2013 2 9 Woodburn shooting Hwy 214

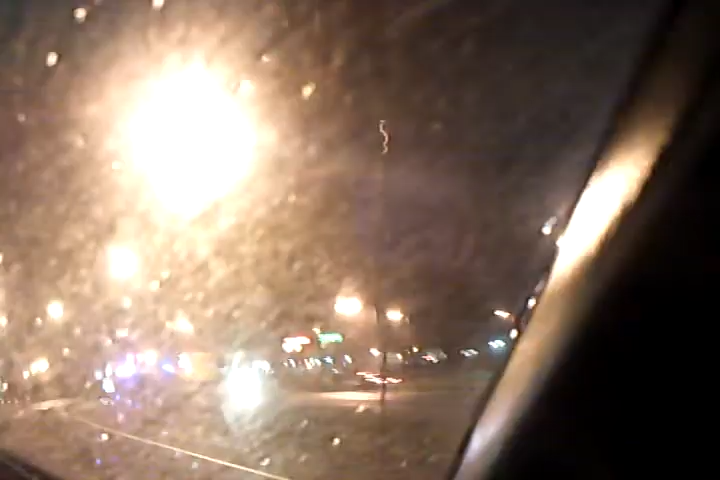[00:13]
There was an accident, I see the accident. Whoa. Up there in the overpass.